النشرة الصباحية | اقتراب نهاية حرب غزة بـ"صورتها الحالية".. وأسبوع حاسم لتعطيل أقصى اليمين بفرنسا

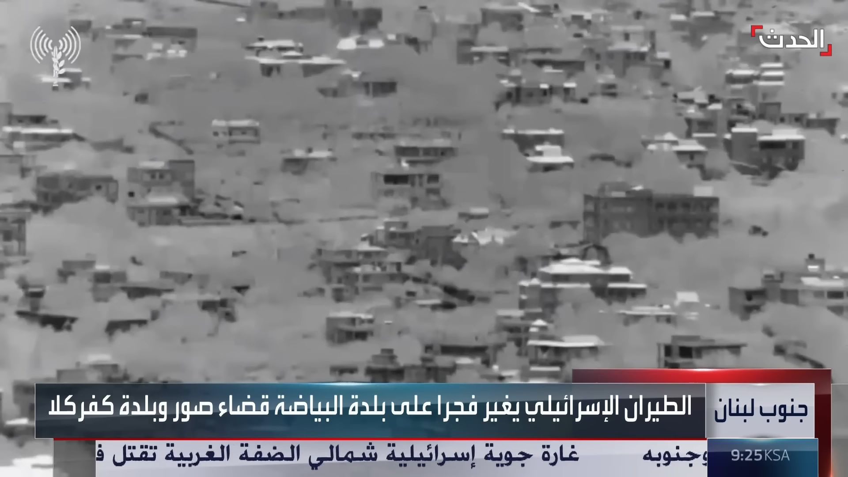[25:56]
فجرا مستهدفا منزلا في بلدة البياضة، قضاء صور ومنزل آخر في بلدة كفر كلا، كما أغار الطيران المسير مستهدفا المحمية